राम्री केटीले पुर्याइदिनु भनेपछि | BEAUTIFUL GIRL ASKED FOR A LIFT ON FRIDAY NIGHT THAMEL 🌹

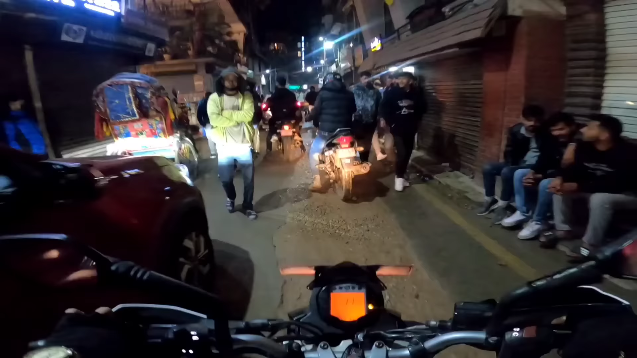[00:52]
ओ कस्तो बाटो यस्तो हिलो छ यार आम्मा
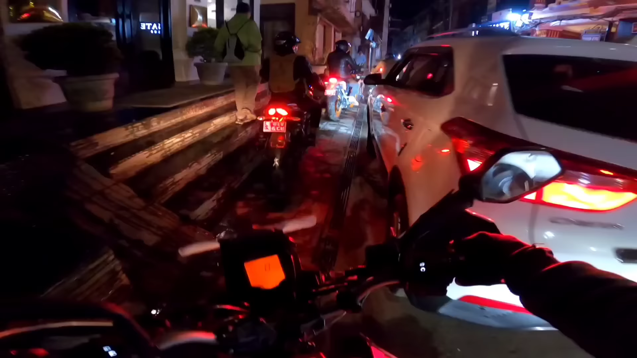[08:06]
कस्तो जाम भएको थियो अरे यहाँ. आम्मा त्यो जाम हुन्छ है थमेलमा, बाटो त्यस्तै छ नि त.